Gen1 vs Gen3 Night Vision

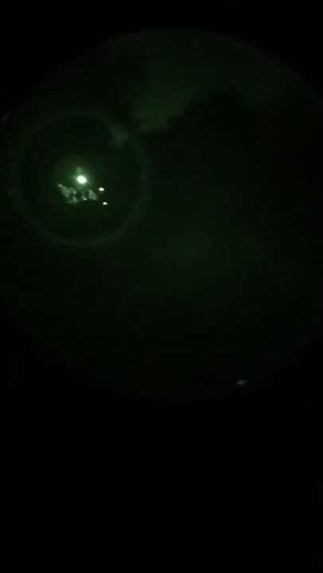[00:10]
There's my neighbor's house. Pretty dark. Here's the Gen 3 PVS-14.
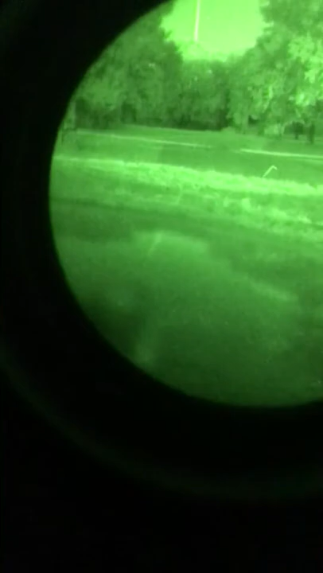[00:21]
It's actually a little too bright.